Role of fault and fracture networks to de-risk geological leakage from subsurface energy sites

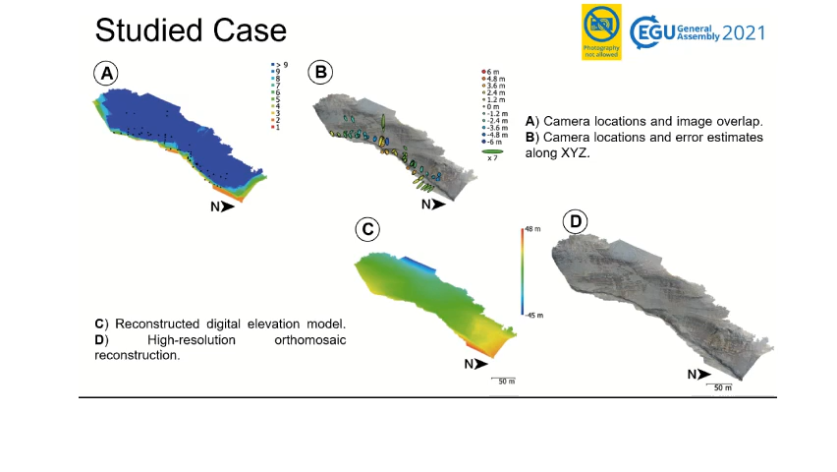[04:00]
Photogrammetry data set were required approximately north-south trending in the Conusdelen Valley section.